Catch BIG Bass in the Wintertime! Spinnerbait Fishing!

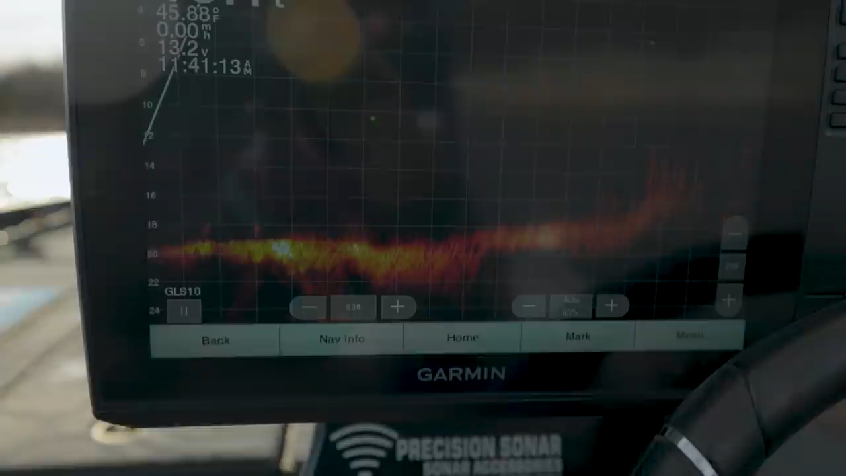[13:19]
On screen: water 45.88°F
it's what it is it's where the deep water just like i thought they would
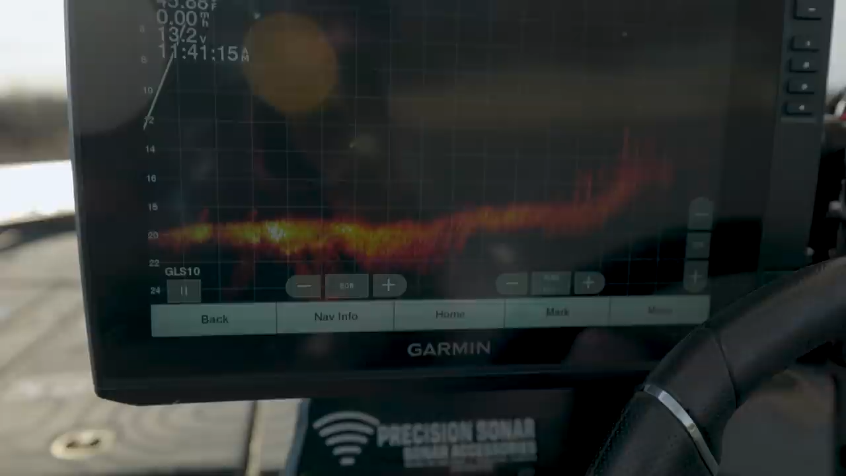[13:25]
be but i thought they'd be in those visible trees they're just on that lip where the deep water meets the shallow water